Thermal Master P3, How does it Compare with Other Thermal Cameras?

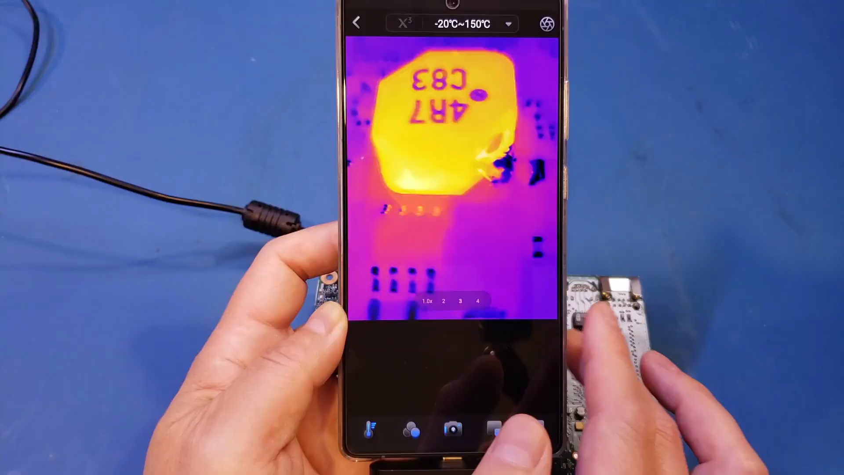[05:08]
The app is essentially the same as the one for P2. It automatically detests the thermal camera that is attached.
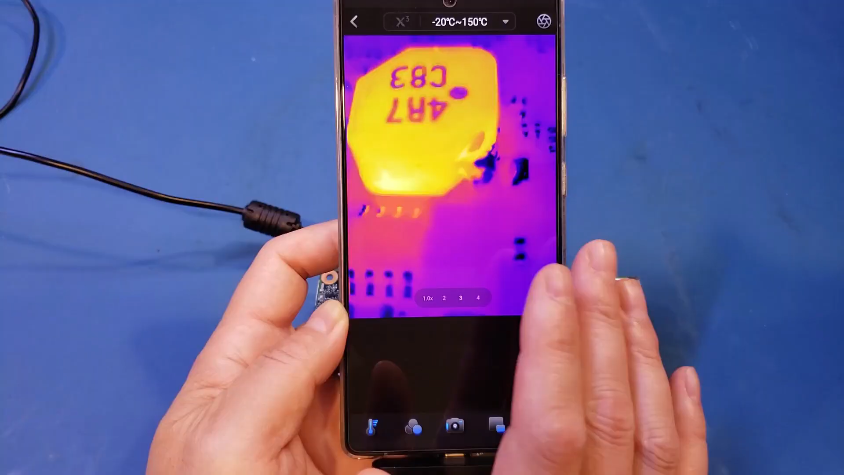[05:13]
Up here, you can see that we have the current temperature range is minus 20 degrees to 150 degrees.
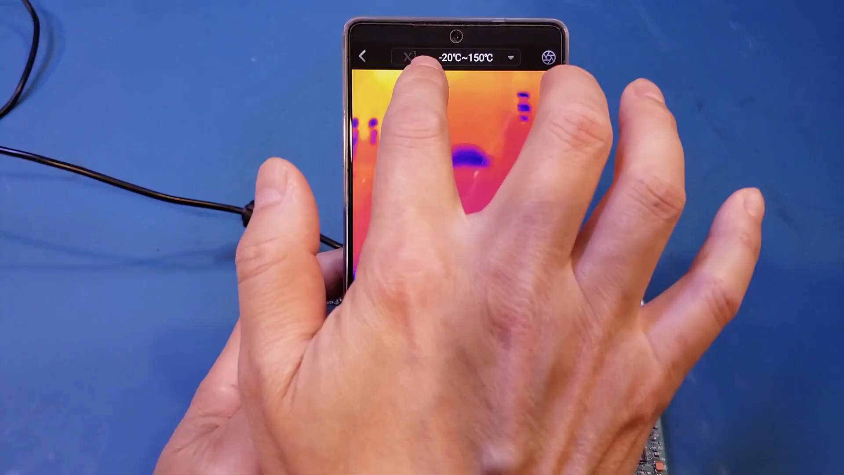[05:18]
For this camera, we actually have two temperature ranges.
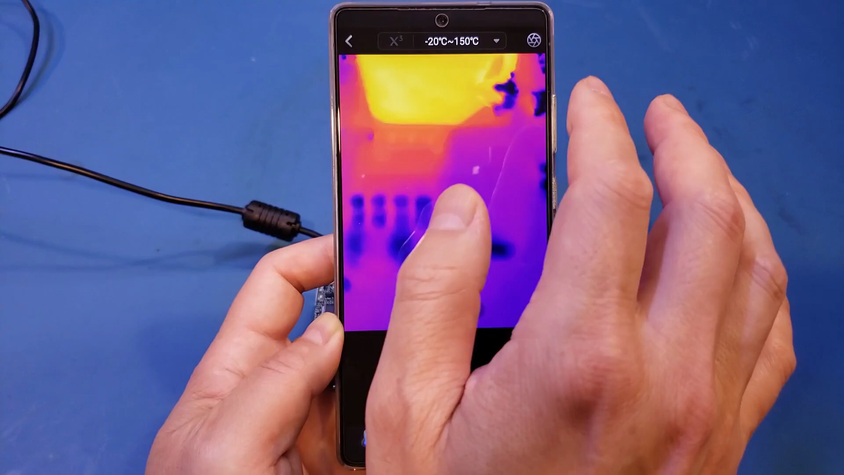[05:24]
You can see here, the other range is 100 to 600. Of course, you can switch between them manually.
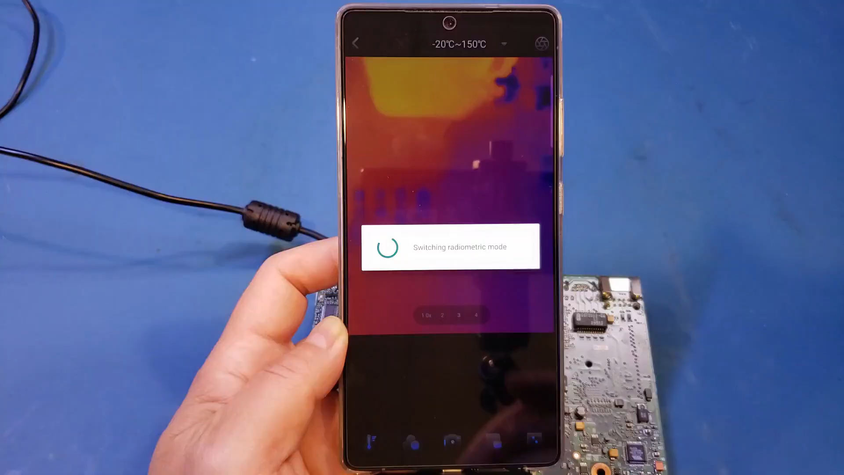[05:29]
And it does take some time for the temperature range switch.
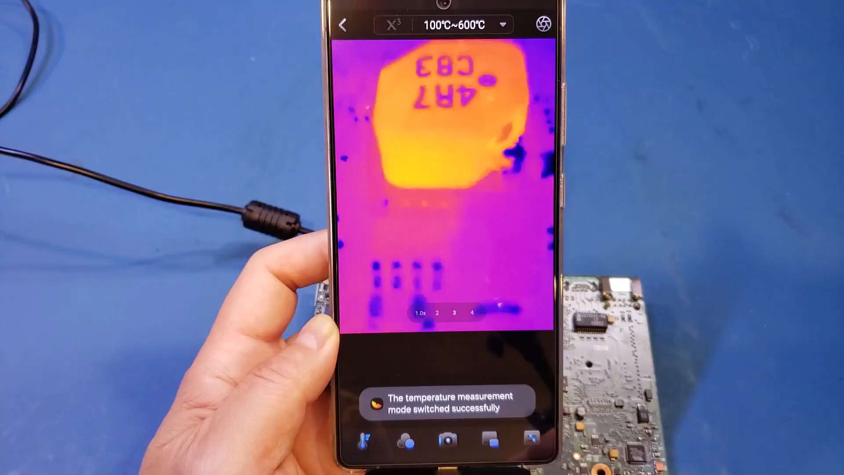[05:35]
But once it's switched, you can see that now we're in a different range. Of course, the contrast is a little bit poor, because right now we're in a wider range.
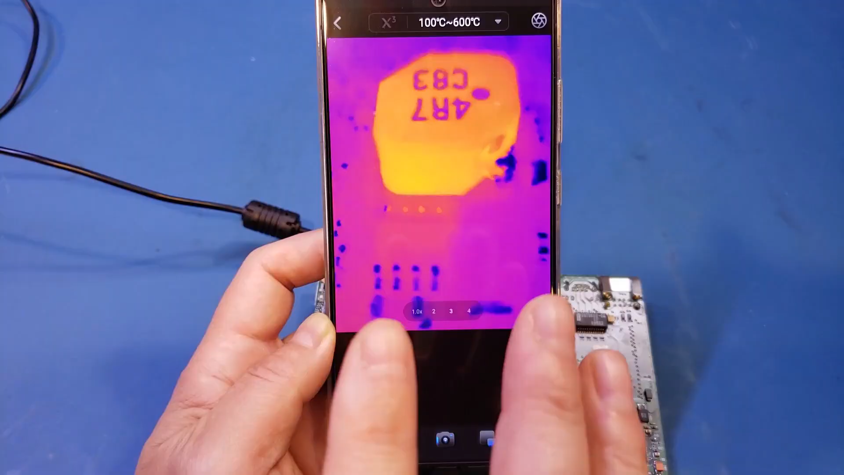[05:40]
And we can go back to the minus 20 to 150. Of course, it will take some time to switch it back.
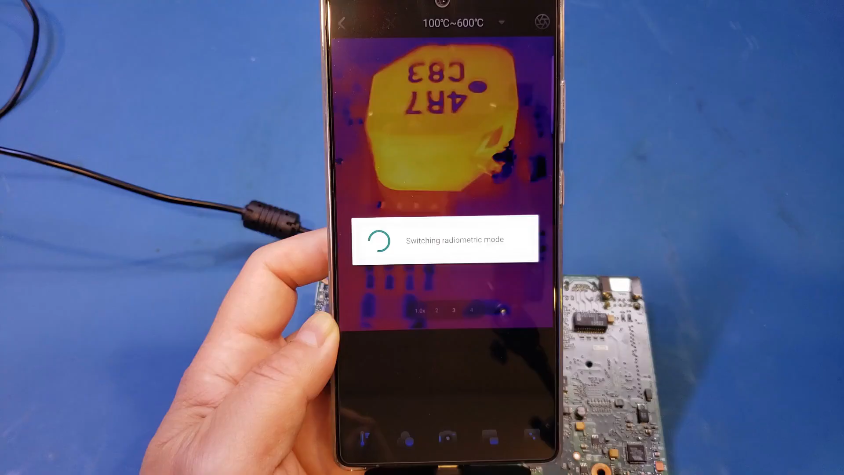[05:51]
Most of the time, you probably just want to leave it in the auto mode. Depending on the temperature range being measured, the app will automatically switch between these two ranges.
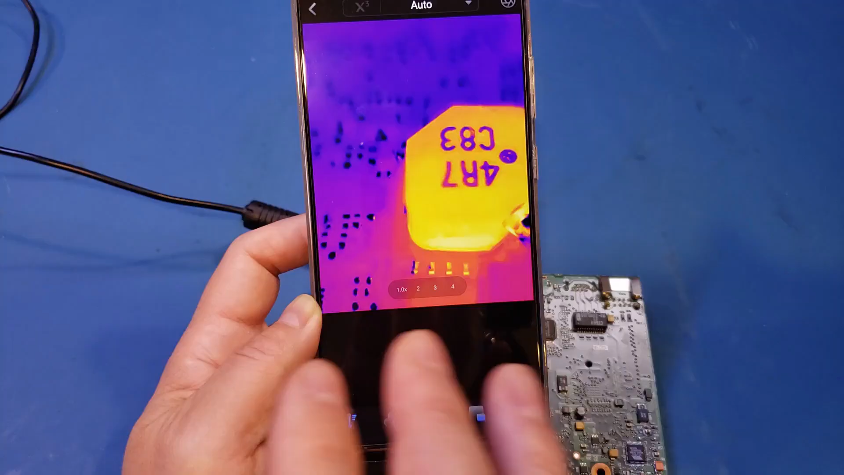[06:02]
And the clicking sound you heard was from the shutter. In fact, you can actually calibrate it by pressing this button. And you can see that you can manually calibrate the thermal imaging camera.
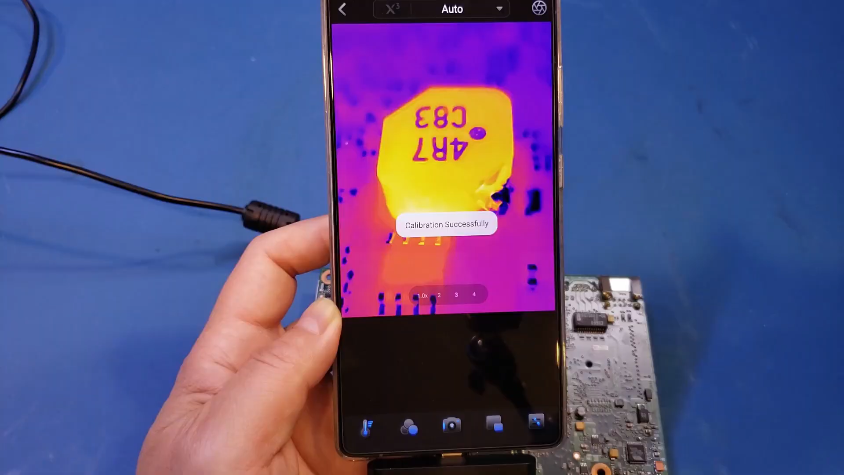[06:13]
The board behind, that's a single board computer, and it's been running for a while so that the components had warmed up. And you can see that actually the quality is quite good.
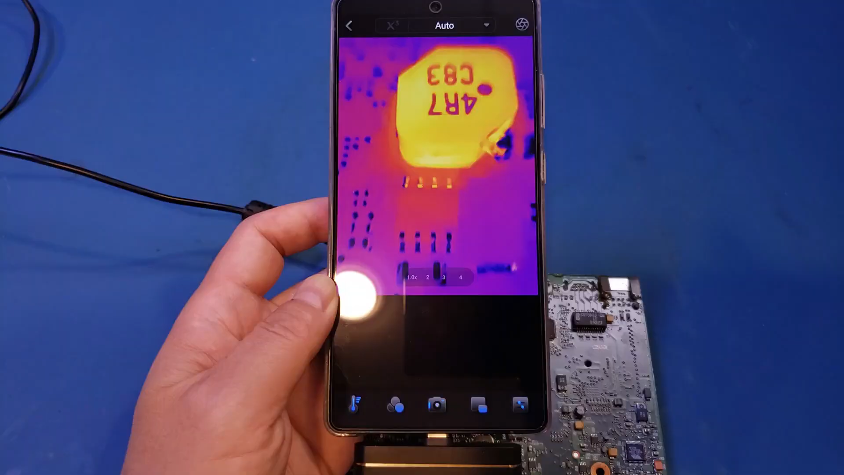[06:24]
Now, the beauty of this manual micro lens is that you can just focus and ensure that captured images are as crisp as possible,
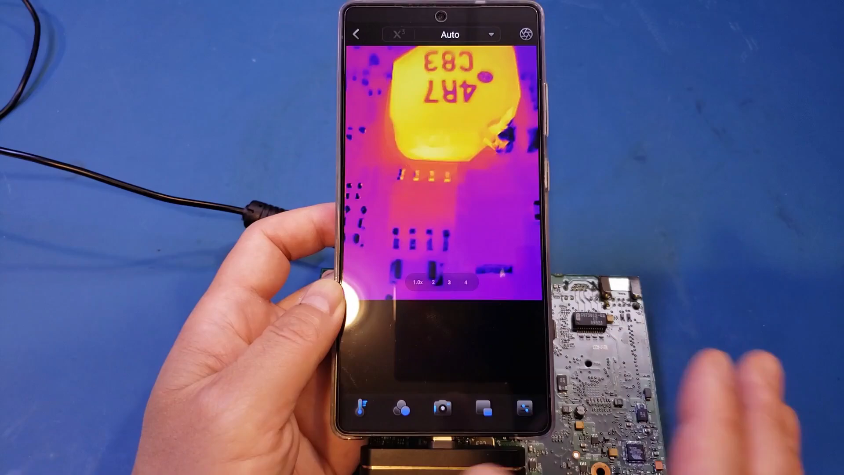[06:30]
as you can see here. On top of the manual here, we have this X3. Actually, that's where the magic happens. Let me enable that.
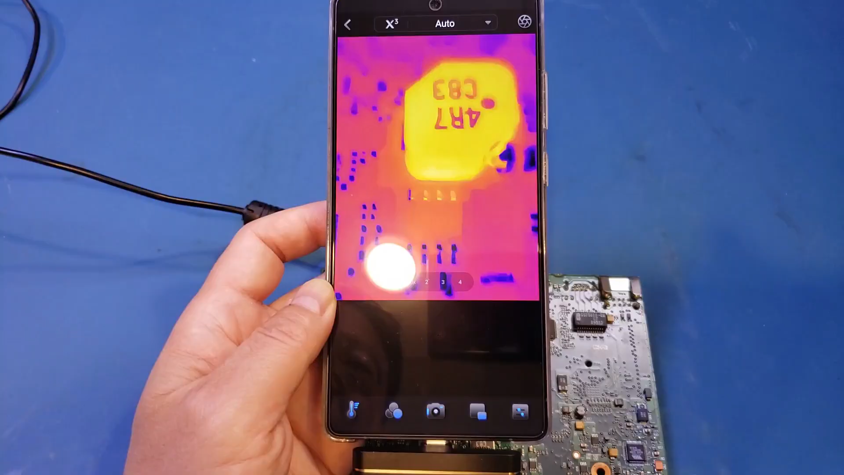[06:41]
And you can see that once it's enabled, now you may not be able to see in the minute details here. But when enabled, the captured images are actually further processed to enhance the resolution.
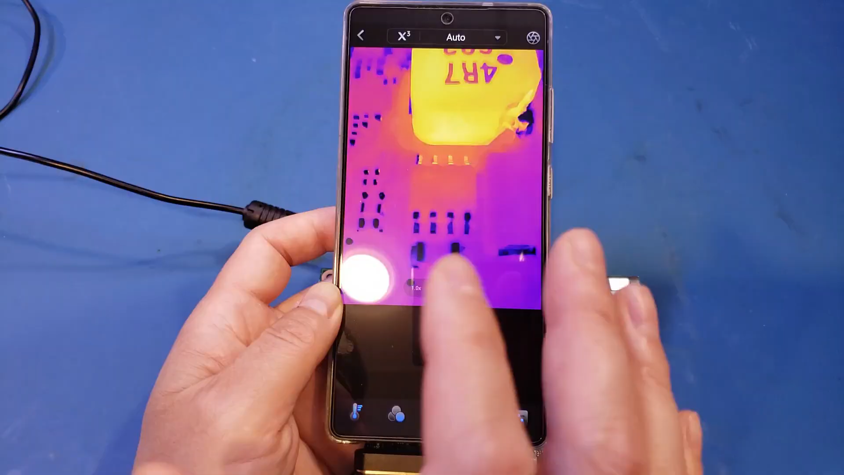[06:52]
Now, the enhanced image does look a little bit artificial, as the edges in the thermal images do become sharper.
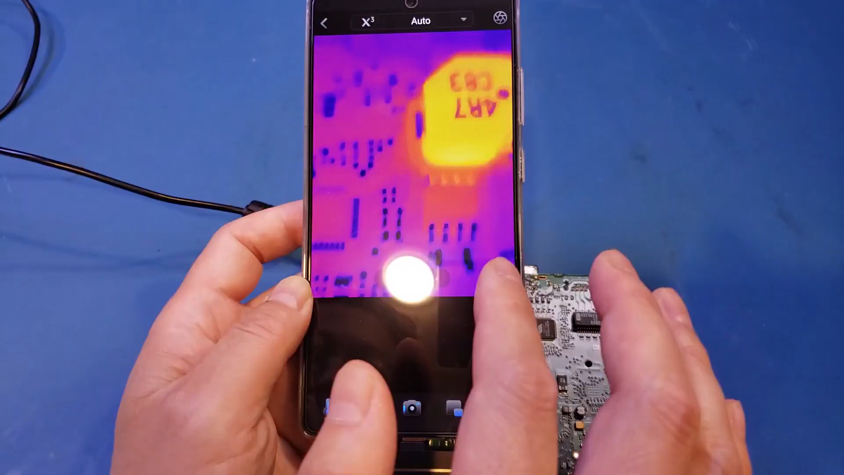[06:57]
So let me actually try to find an edge. Maybe you can see it a little bit better.
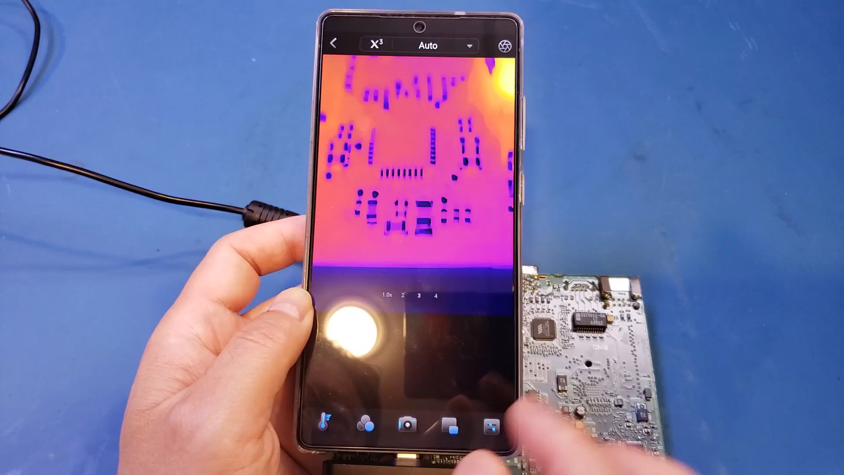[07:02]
I know that right now you're looking on the screen and probably can't see it very clearly, but I'll definitely include some pictures later on in the video. But you can see here, if I disable it
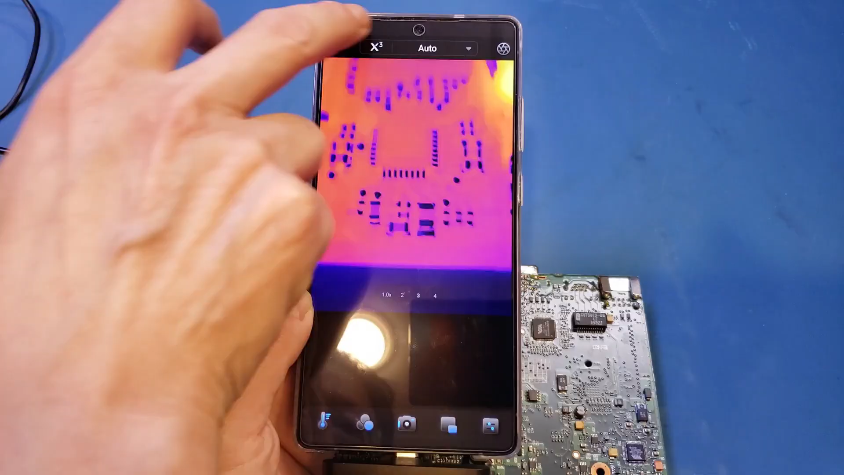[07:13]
and now re-enable it, I'm not sure if you can see, but we do have some sharpening going on once the X3 is enabled.
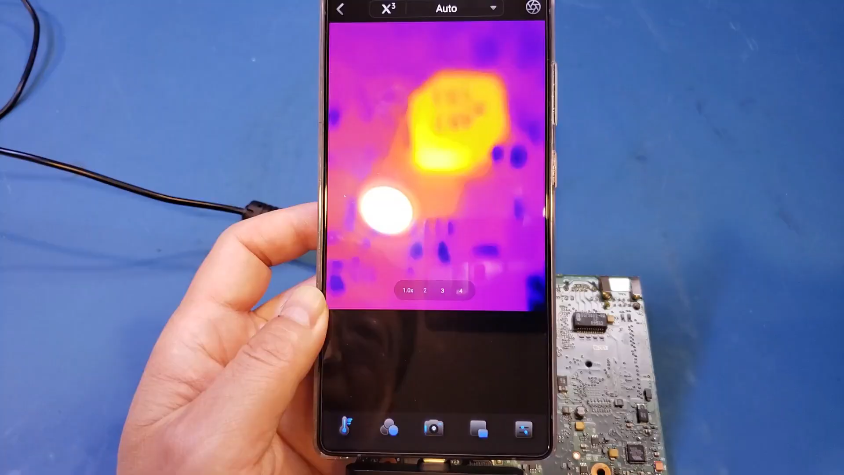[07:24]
And down here, this toolbar, that's where you find all the features you would expect from a good thermal camera app.